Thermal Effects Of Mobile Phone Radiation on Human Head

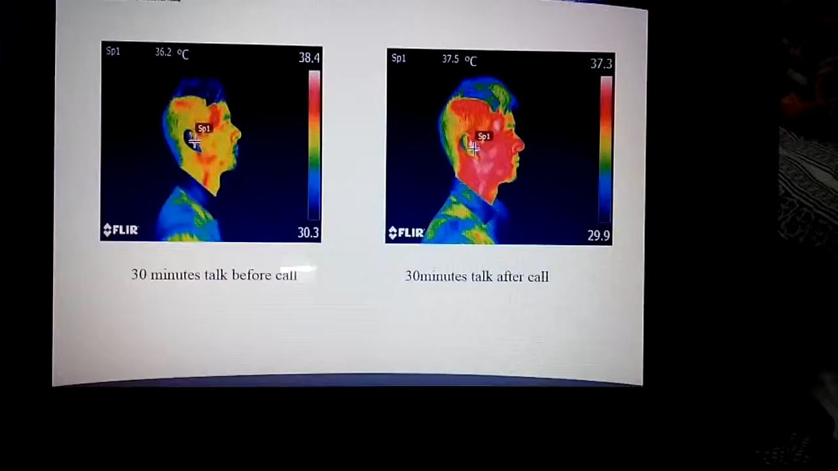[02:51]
The first image represents the temperature
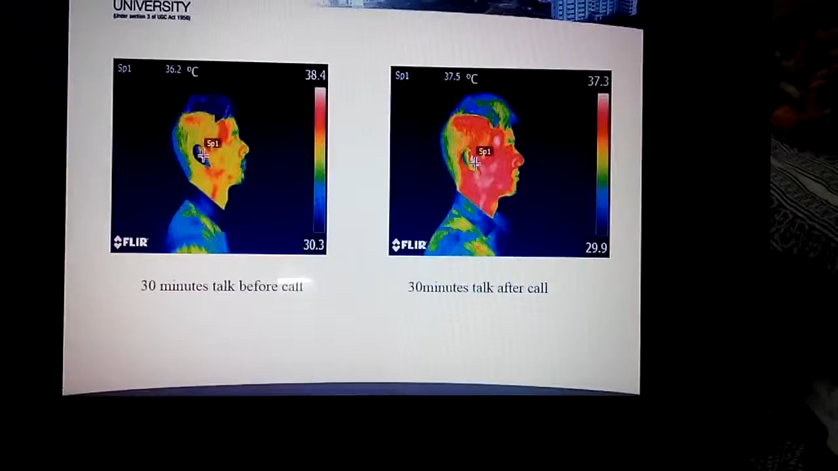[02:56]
which is taken before the 30 minutes call and the second image which is captured after making the 30 minutes call.
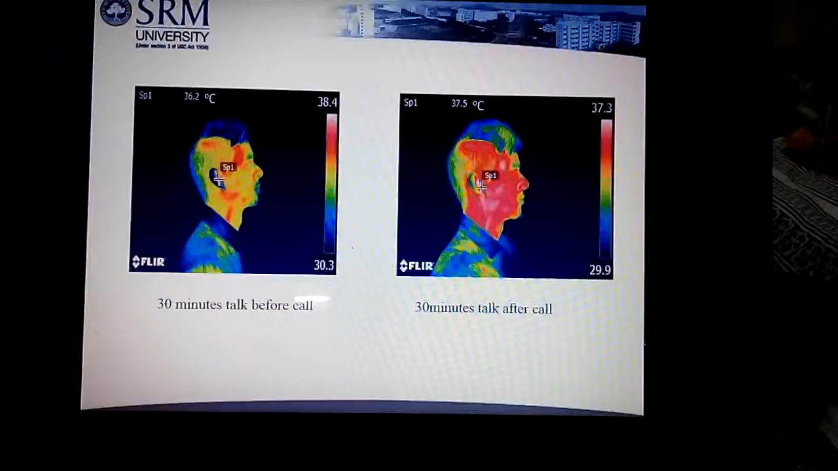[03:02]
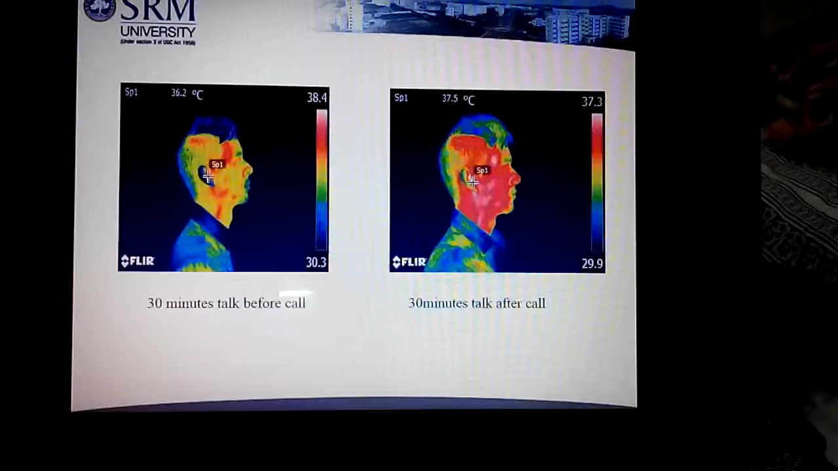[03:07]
Like when we compare in the first image the temperature is 36.2. In the second image it is 37.5.
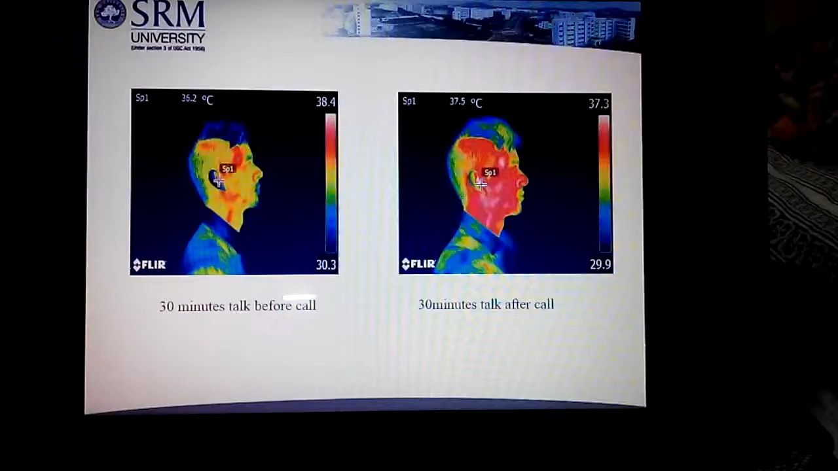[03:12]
Like comparing both the images,
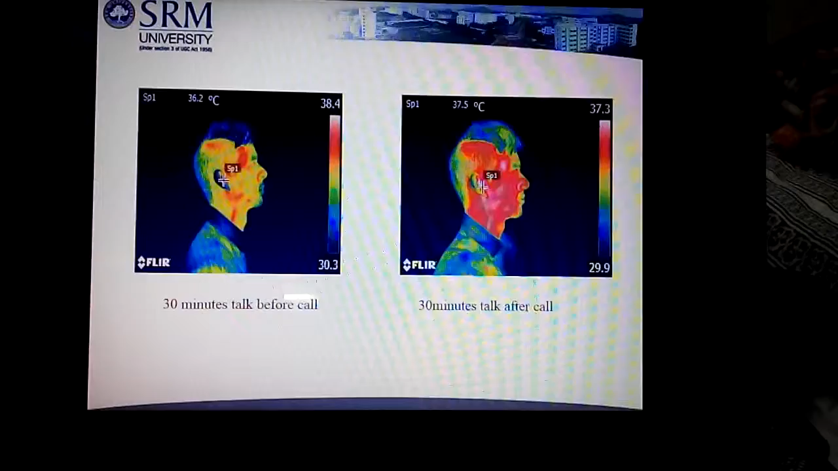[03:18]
the temperature rise from the carotid gland up to the forehead and like the red and the white
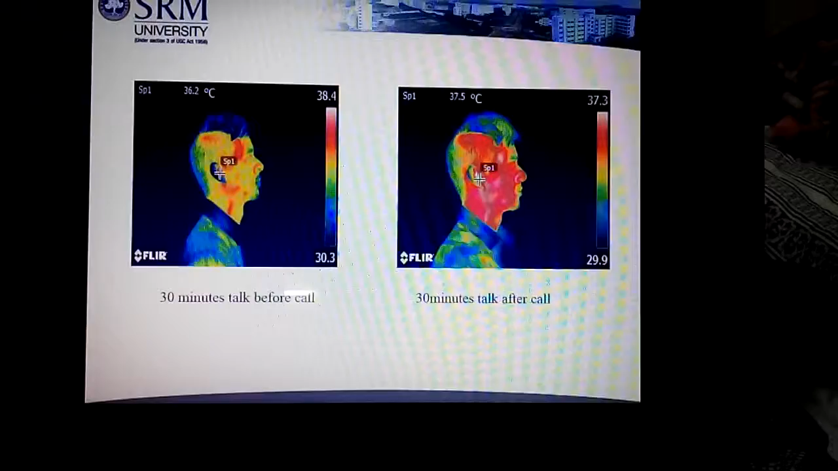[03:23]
region in the second image shows that they are the mostly affected region on the face.